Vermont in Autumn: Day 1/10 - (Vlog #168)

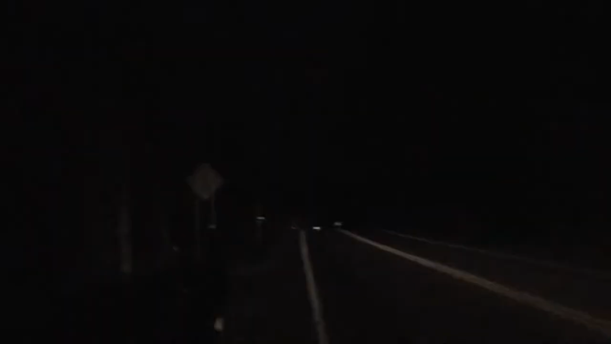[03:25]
And it is dark. The only light is now coming from cars. Ah, so I am pissed.